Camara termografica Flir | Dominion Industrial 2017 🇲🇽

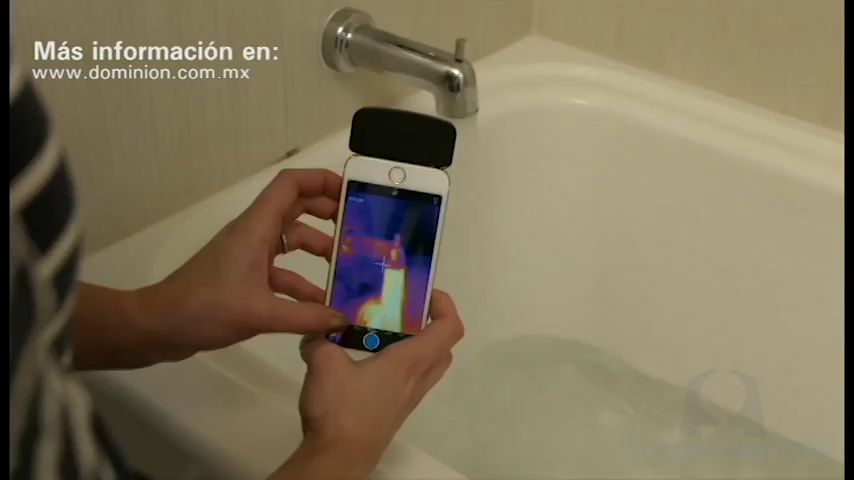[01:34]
Basic things like making sure the bath water is the right temperature and looking for
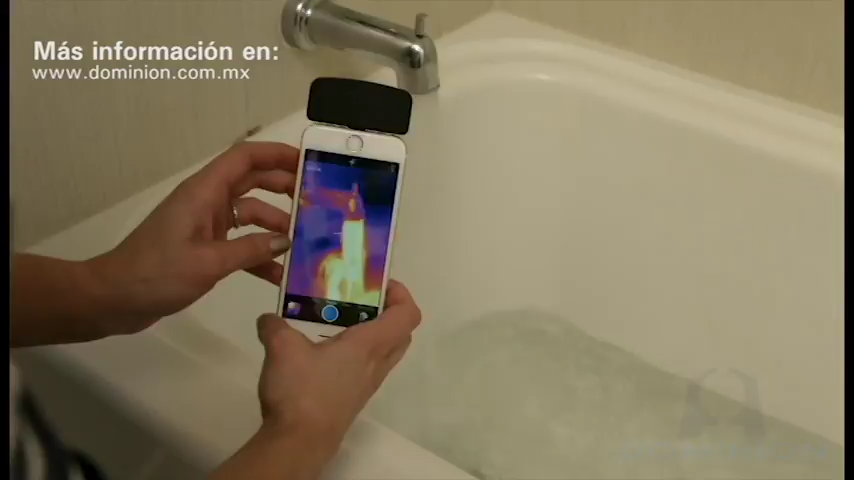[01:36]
spills which we have many around here these days and at night you know when we're trying to get everybody gathered in and ready to go to bed tracking down the dog in the backyard.
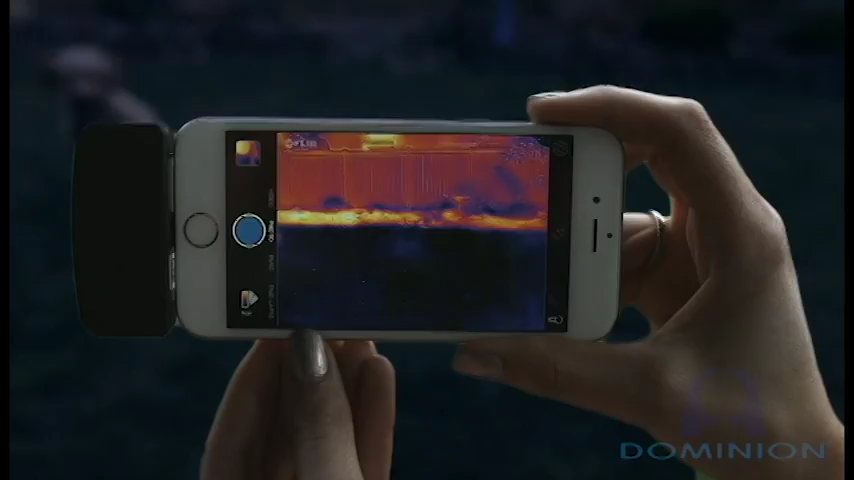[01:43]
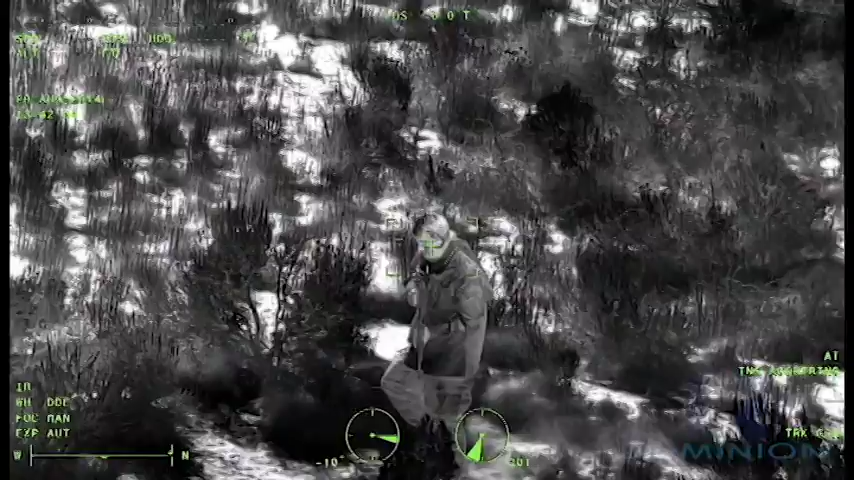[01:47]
We were able to at night be able to see enemy forces moving
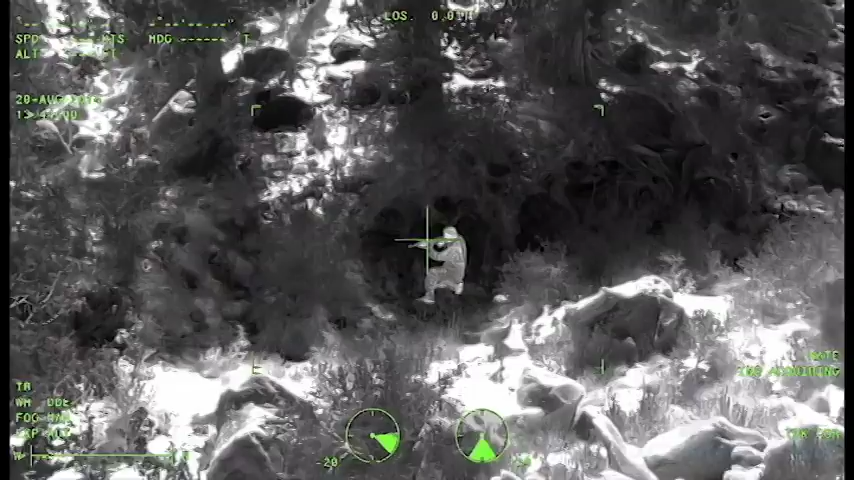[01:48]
in and out of tree lines so it took a lot of uncertainty out of what we were doing
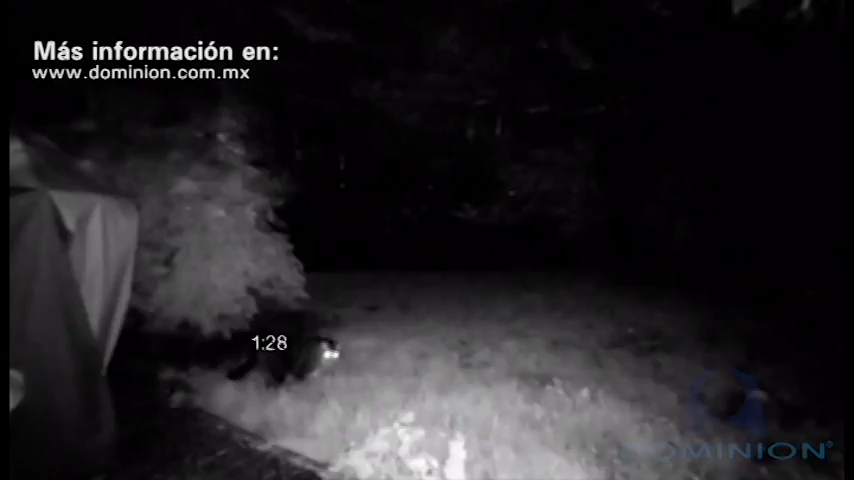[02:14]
to have tried every single thing to find him and then for this to be the one thing that that really worked I don't think either of us have ever been so happy to get our cat back.
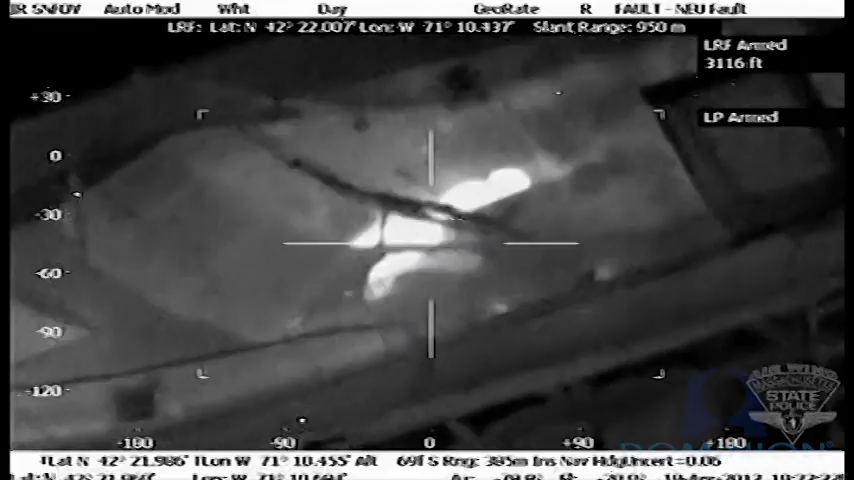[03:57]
The camera was the main tool that found the object that we were looking for.